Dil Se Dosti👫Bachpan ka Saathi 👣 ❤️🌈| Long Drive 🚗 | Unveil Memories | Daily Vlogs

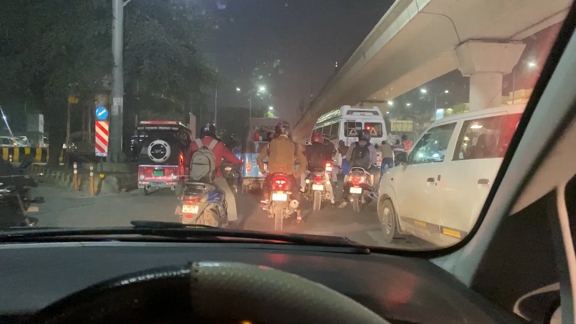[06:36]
ये बेचारी रोड पे बंद हो गई रेड लाइट पे, और इसकी वजह से कोई नहीं निकल पाया बेचारा। तो बेचारा क्या करे, इतनी बड़ी गाड़ी लेके कहाँ जाएगा, आके अटक गया